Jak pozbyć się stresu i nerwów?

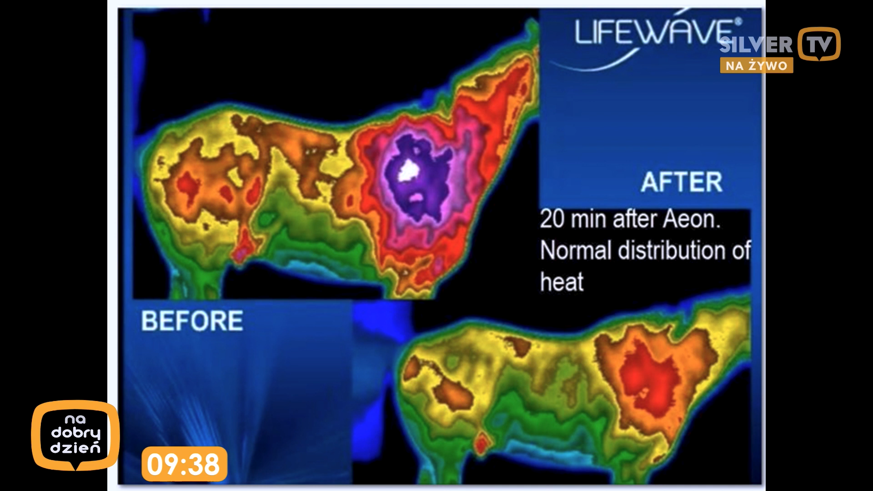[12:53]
Pierwszą mamy fotografię co prawda na zwierzęciu, ale żeby pokazać dystrybucję działania plastrów. Omów to zdjęcie, bo ja go nie kapuję. Słuchajcie, tutaj jest zdjęcie zrobione właśnie na podczerwień, gdzie te czerwone, a wręcz nawet te fioletowe miejsca, to są miejsca stanów zapalnych, pojawiające się w ciele konia, oczywiście, które de facto mają wpływ też na odczucie bólu.
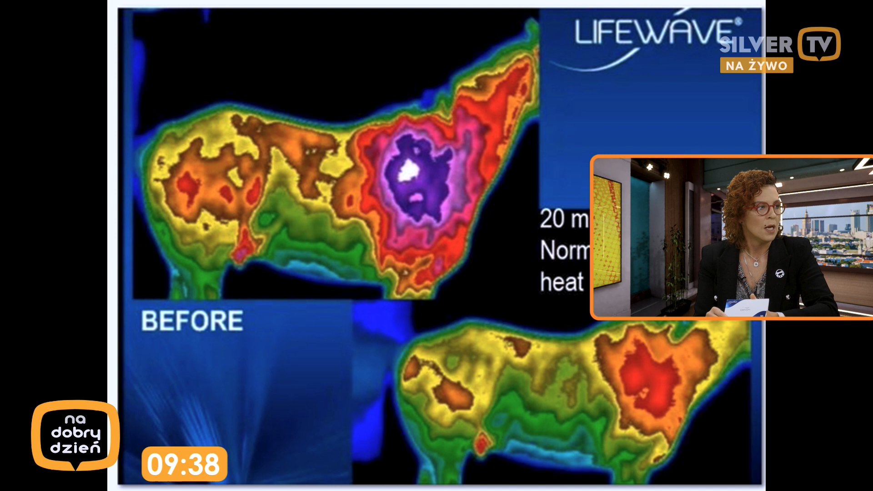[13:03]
I drugie zdjęcie poniżej, które nadal pokazuje czerwoną plamę, ale po 20 minutach dosłownie tego produktu na ciele zwierzęcia, zobaczcie jak duża zmiana jest. A stan zapalny to jest też napięcie mięśni przecież. To jest ból. Tam, gdzie jest stan zapalny, tam w większości... A mamy na człowieku, żeby tak nie było weterynaryjnie? Mamy. Proszę. I tu są dwa kolejne przykłady.